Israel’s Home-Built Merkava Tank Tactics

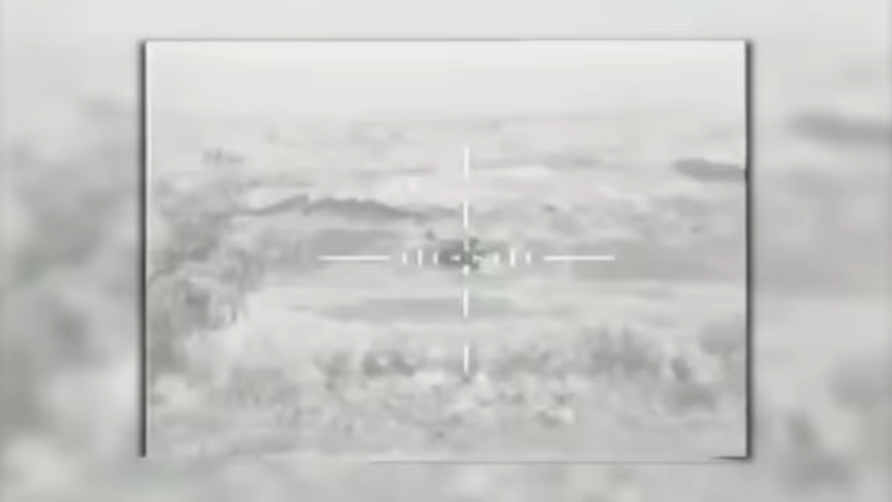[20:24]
The Mark III-D, the last of the Mark III series, introduced an independent, fully stabilized panoramic commander's sight,